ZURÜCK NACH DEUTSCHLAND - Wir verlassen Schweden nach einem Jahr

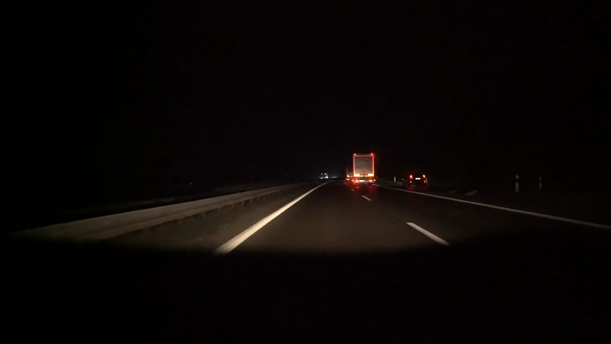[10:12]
Für mich wäre es total in Ordnung, wenn wir jetzt einfach mit 90 oder sagen wir mal 100 hinter diesem Lkw hinterher tuckern.